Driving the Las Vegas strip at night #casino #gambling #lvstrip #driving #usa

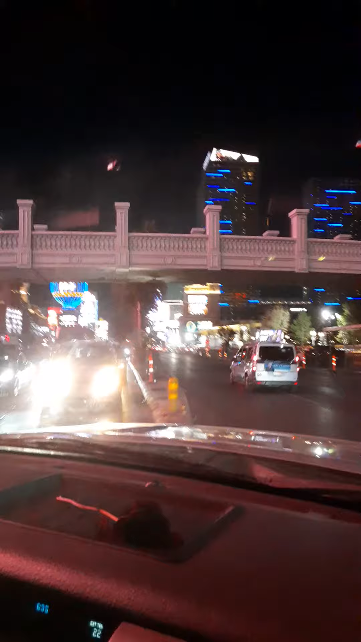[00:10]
there's the tower, the Eiffel Tower.
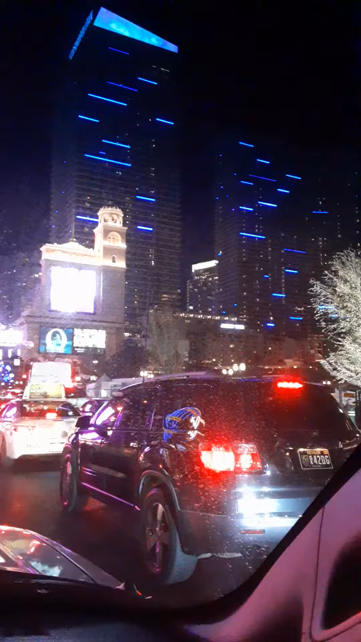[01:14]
Wow, they're working on the fountains here, so they're not even going.